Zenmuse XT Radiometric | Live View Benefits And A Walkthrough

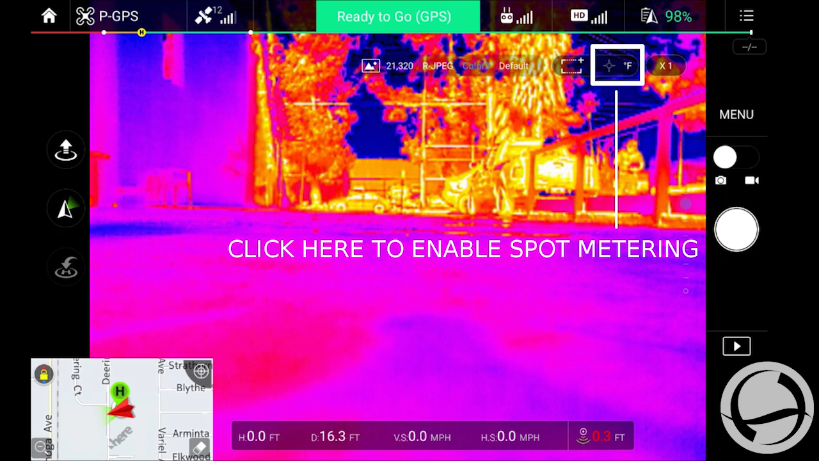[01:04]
Right now, if you can see here, there is none of those switches are turned on. So we're going to go ahead and click that button right there, and that gives you the spot meter. So anywhere on the screen that I hit is going to give me a temperature reading. I'm not sure if you can see that. It's reading 63 degrees there. And so pretty much anywhere on the screen, you'll be able to measure temperature. Click that again. That'll give you the high and low temperature alerts. And then from there, all right, so once you turn on your high and low alert, you go into your menu under settings, temperature alert. We're going to turn that on.
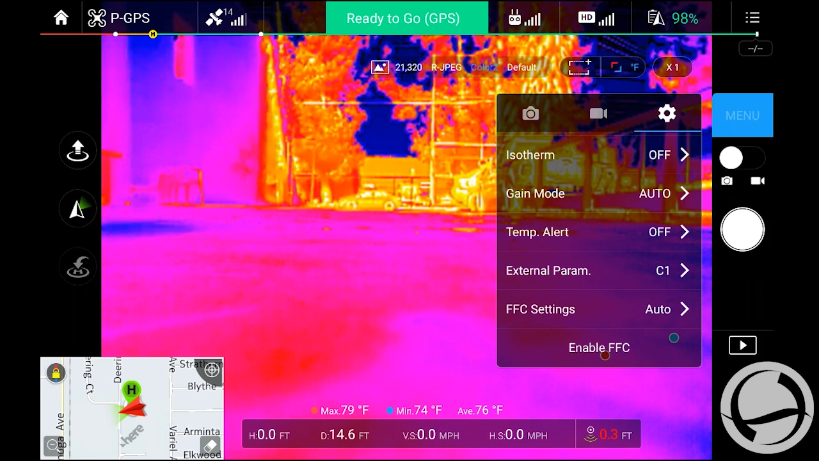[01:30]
On screen: max 79°F, min 74°F
And alert threshold right now is 122 degrees. We can leave that. We can leave that there. Oops.
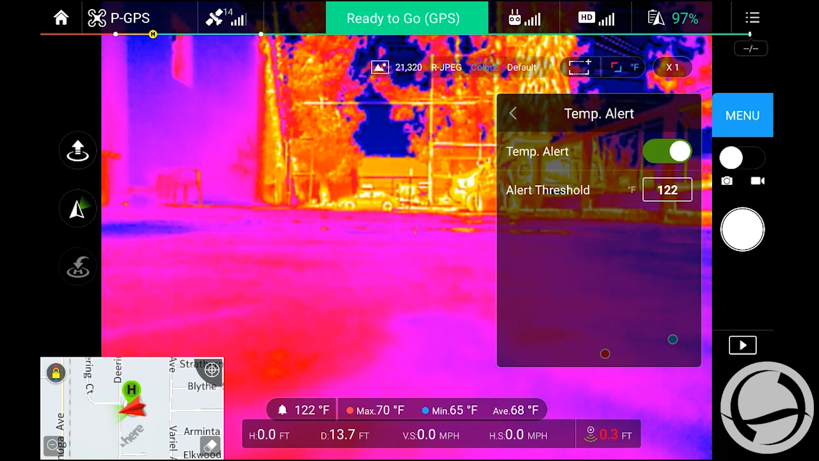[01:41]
On screen: max 70°F, min 65°F
Set it to. Set it to 99 degrees.
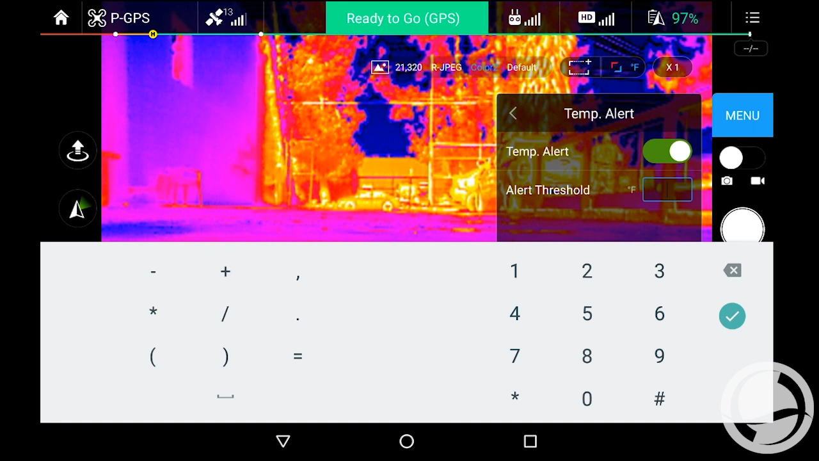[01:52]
All right. There, we should be able to.
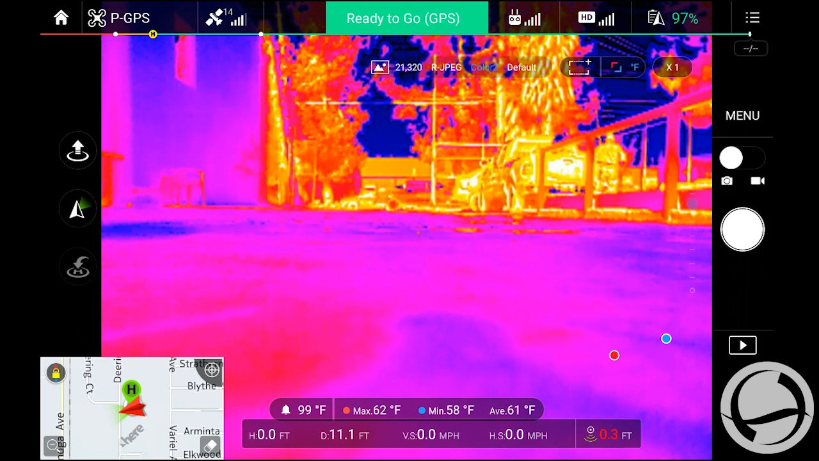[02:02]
On screen: max 62°F, min 58°F
There we go. Now, as you put the marquee on your screen, whenever that specific temperature comes in, it's going to give you the alert down there, and it'll put a red dot, give you a note on the screen, also a note down here. Max temperature is 125 degrees, and then gives you your average. And so your max temperature reading is right over here, that red dot with your low down there.
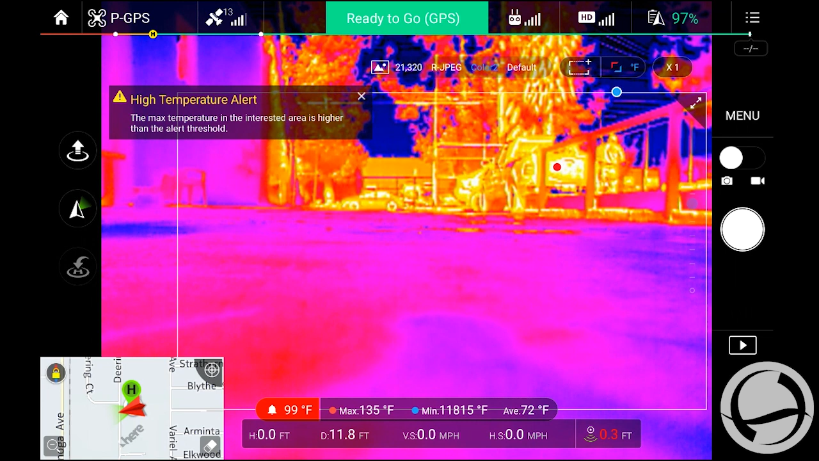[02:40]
On screen: max 135°F
Obviously you can do this on the whole screen, but I've just done a marquee just sort of in the middle of the screen. With that, we're gonna go ahead and take off. The low point has been updated. Take off.
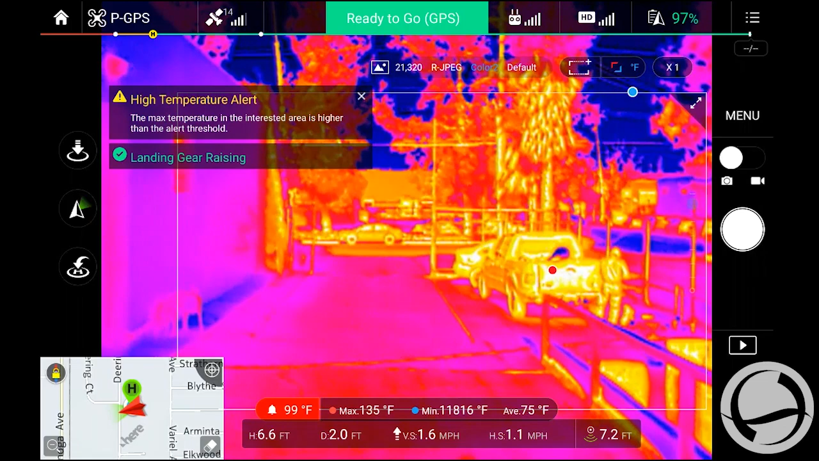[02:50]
On screen: max 135°F
Now, as you can see on the screen, it's given me a high temperature alert within that frame.
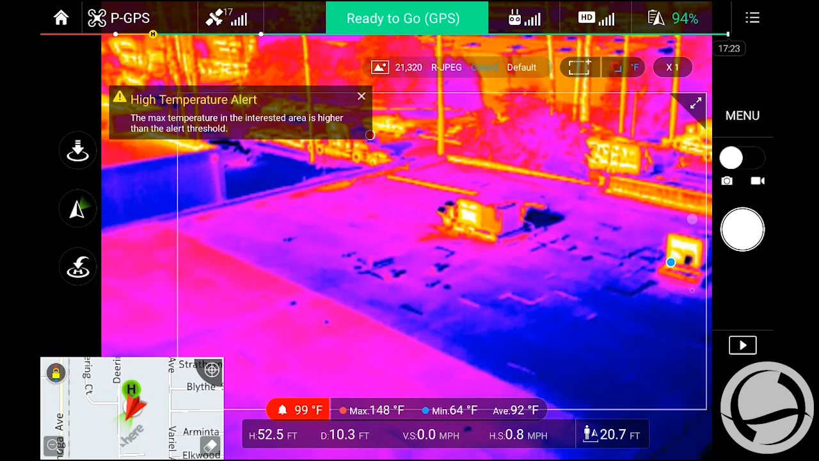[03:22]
On screen: max 148°F, min 64°F
As I swing around here,
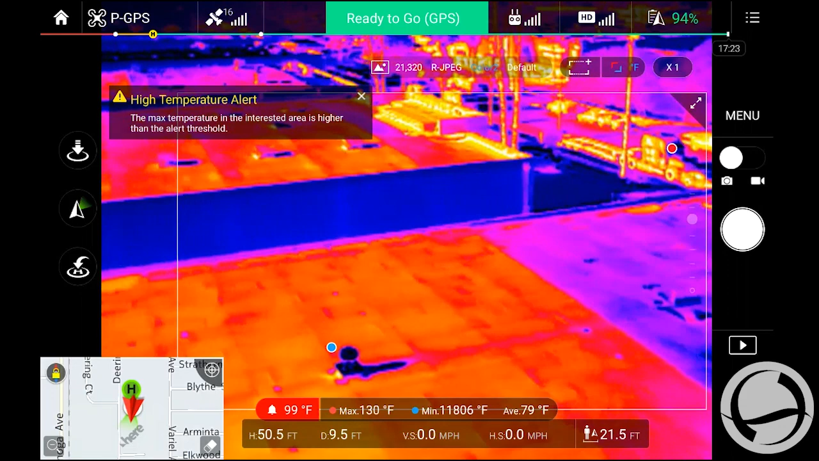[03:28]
On screen: max 130°F
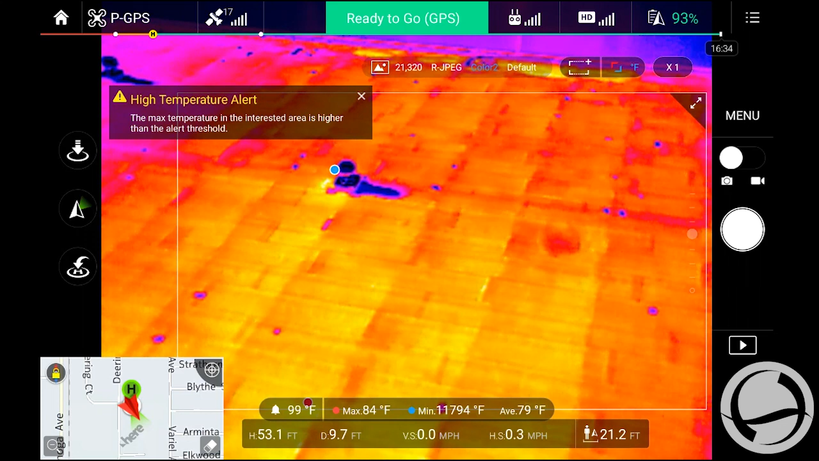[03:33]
On screen: max 84°F
it's going to automatically adjust and tell me where that high temperature is within my frame.
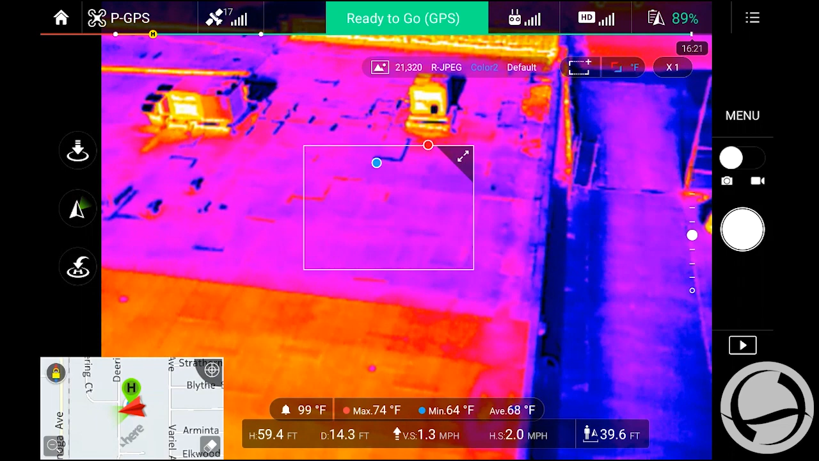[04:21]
On screen: max 74°F, min 64°F
All right, now you see how it actually, as I swung by and put the object that I'm looking at in focus, it gave me the temperature alert both in the upper left-hand corner, also down in the bottom again, as you get that item into frame.
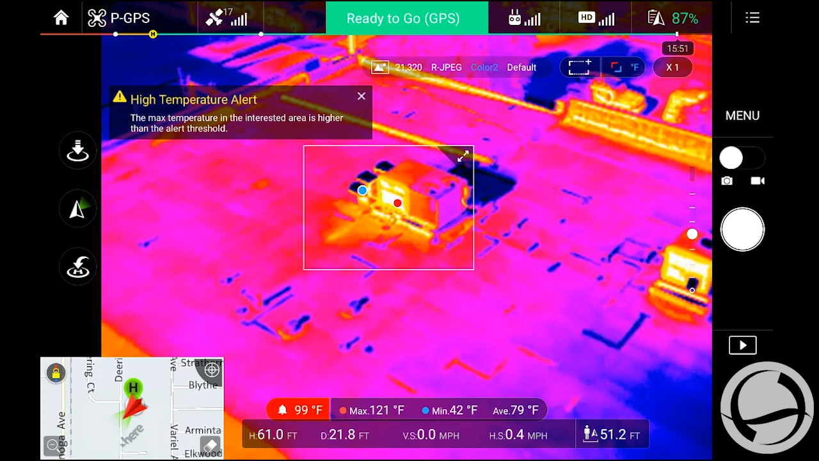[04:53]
On screen: max 121°F, min 42°F
Thank you.
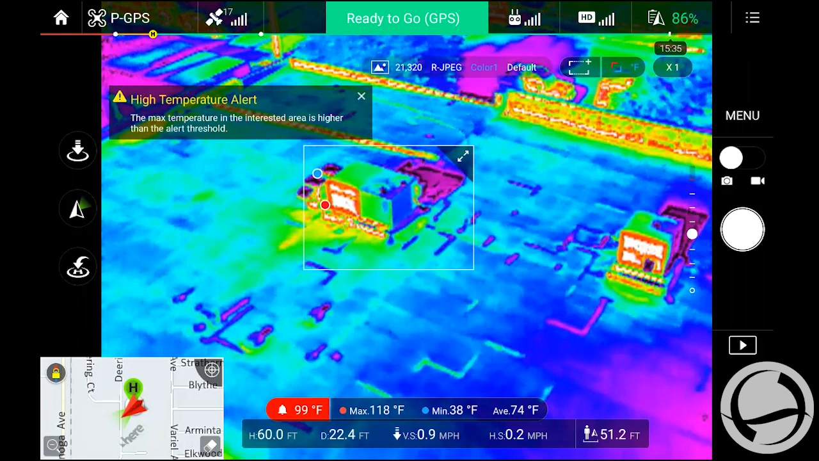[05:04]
On screen: max 118°F, min 38°F
just going to cycle through some of the color palettes here.
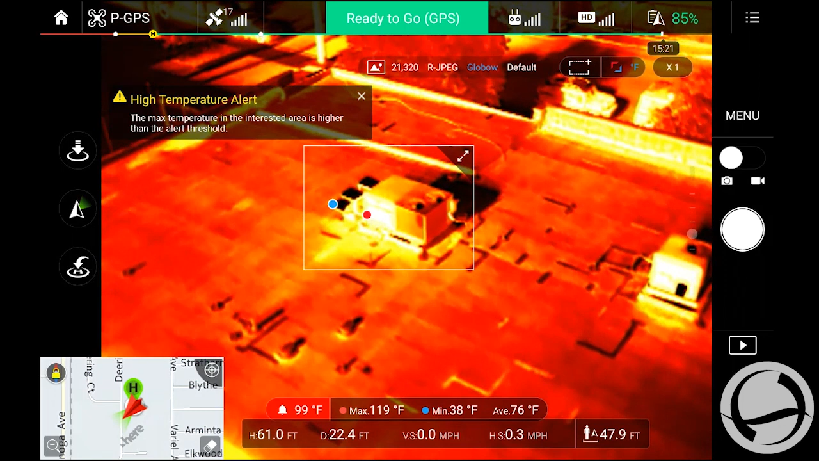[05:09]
On screen: max 119°F, min 38°F
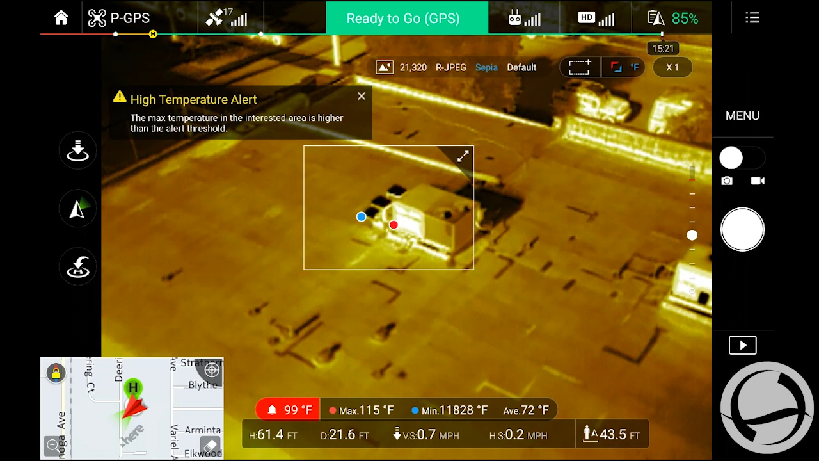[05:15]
On screen: max 115°F
Now, the benefits of having a live view, obviously, is that you can
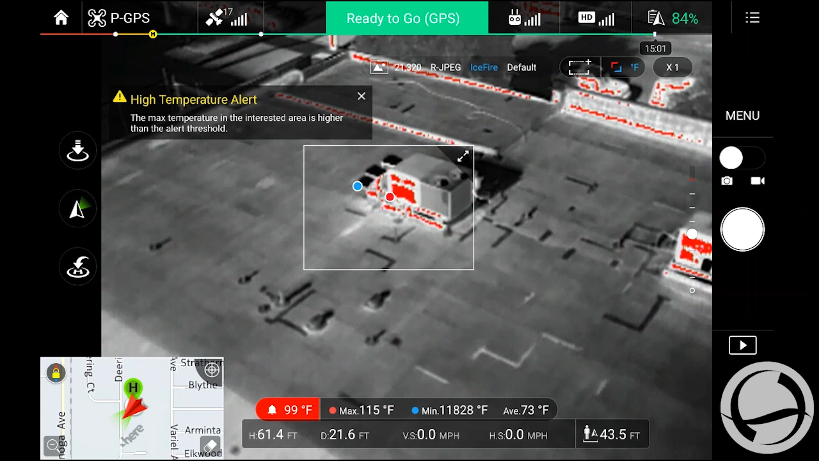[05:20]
On screen: max 115°F
actually cycle through the color palettes. But some color palettes are going to show you, what you're looking for a little bit better. It's going to give you better contrast. Depends on the situation, what you're inspecting. So that's the real benefit of having the live HD stream. So you can adjust and adjust
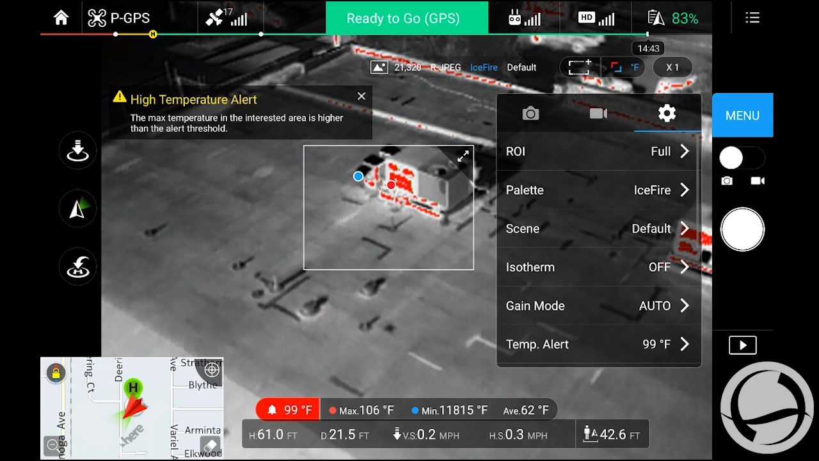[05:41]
On screen: max 106°F
your temperature levels live while you're actually inspecting. So again, I'm going to go ahead and show you how I can do that. Going back into the temperature alert again, and just simply adjusting that.